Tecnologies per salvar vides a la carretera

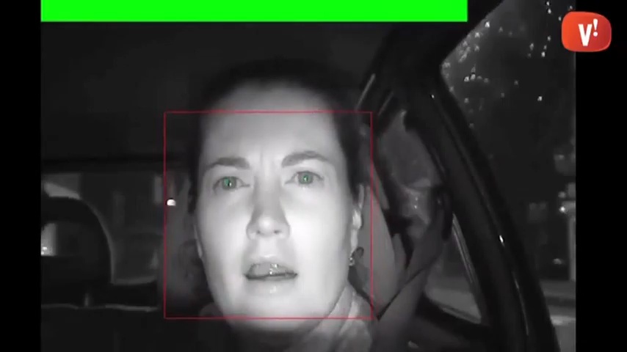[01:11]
en cas de detectar que ens estem adormint al volant. Finalment, el detector d'angles morts també millorarà la seguretat de conductors i vianants a l'hora de canviar de carril.